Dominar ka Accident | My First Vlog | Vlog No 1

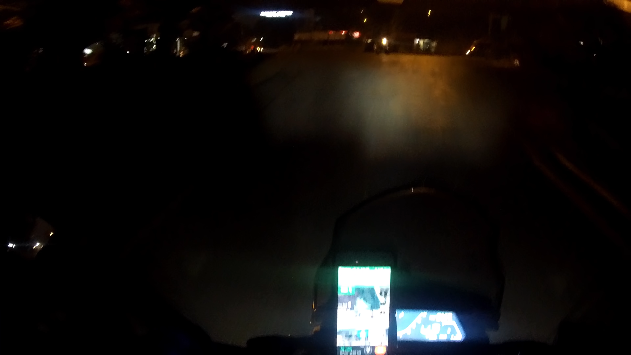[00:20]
So good morning everyone, happy new year to everyone. So today's vlog is gonna be a short spin to Ikatpuri. So I'm gonna be meeting my friend Sanvithi. He's gonna be meeting me at the Airoli checkpoint. So I have to refuel first because the tank is blinking as always, and it's cold, it's freaking cold. The weather's pleasant. I'm freezing a little bit, but it's gonna be fun. We're doing a lot of bond drinks and everything, so it's gonna be super duper fun for us. And as you can see, it's still dark. The time is like 6:46 a.m.
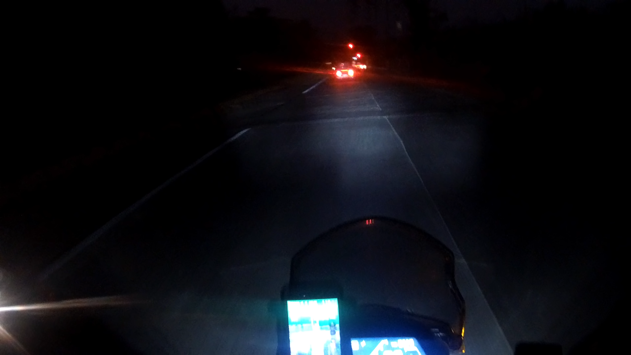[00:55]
in the morning and it's still dark. So I have to refuel first, then I'll catch up with him and we'll head back to Igatpuri. So I need to quickly refuel, then I'll meet Sanvith and we'll head to Igatpuri. So it's freezing, man, it's freezing cold. It's gonna be fun, it's gonna be awesome. Looking at the cold here, I feel that it was a right decision I didn't remove it, because then it would have been very difficult. So